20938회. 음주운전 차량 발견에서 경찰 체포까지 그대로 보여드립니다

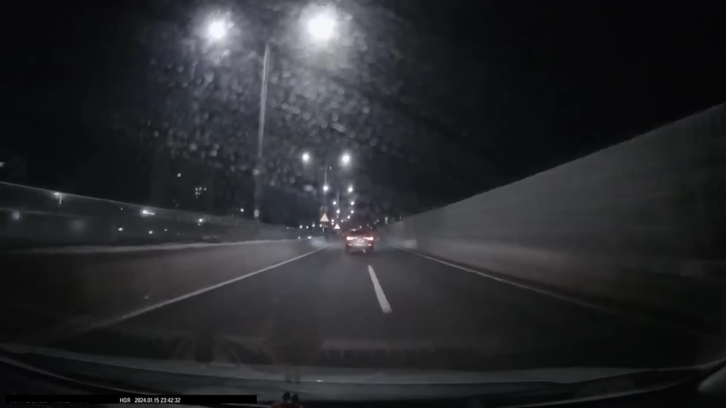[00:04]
제 앞에 있고요. 차 번호 지금 방향은 목동 IC에서 서울로 들어가고 있어요.
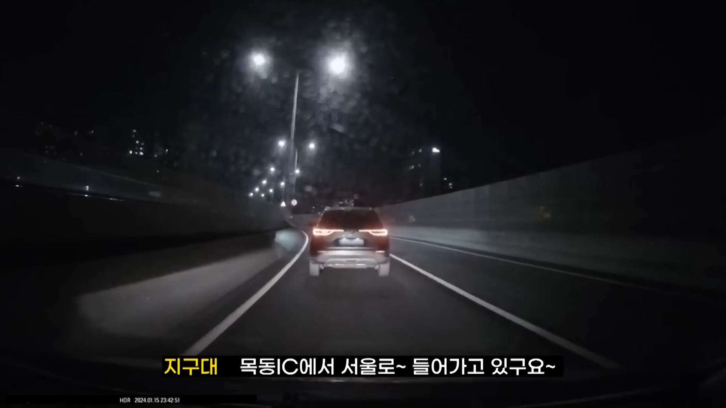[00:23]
목동 IC에서 서울로 네. 가고 있고요. 네. 혹시 차량 색깔은 어떻게 돼요? 지금 회색으로 보이고 산타페인가 이게 잘 안 보이네요. 아, 회색으로 보이고 산타페 출영된다는 거죠? 네네. 지금 왔다리 갔다리 갈릴자 왔다 갔다 할 거예요. 지그재그 운전 심하게 하고 있고요. 예예. 목동 IC에서 서울 방향이요. 친구 잡았고 혹시 그 해당 차량길 따라가실 거예요? 네, 일단은 저 저기 상암동까지 가야 돼서 마포구로 다 가야 돼.